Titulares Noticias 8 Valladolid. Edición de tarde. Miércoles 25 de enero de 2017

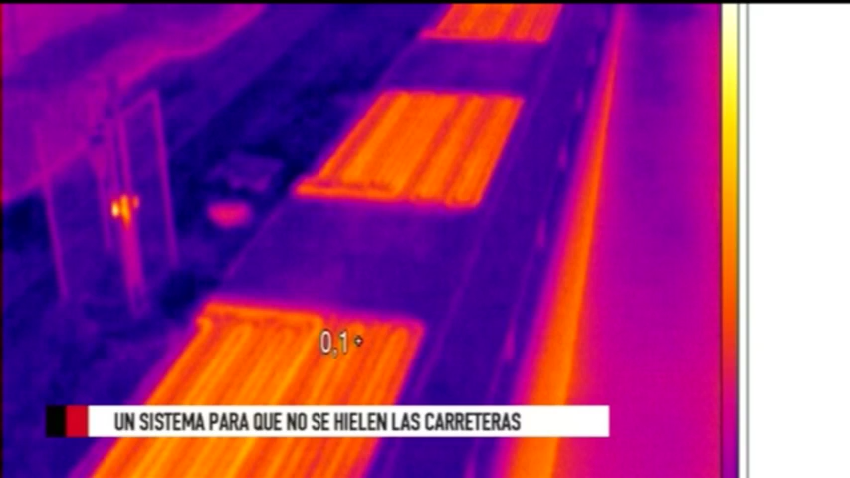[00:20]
un sistema de suelo radiante que calienta la carretera y evita que se formen placas de hielo y que los coches patinen.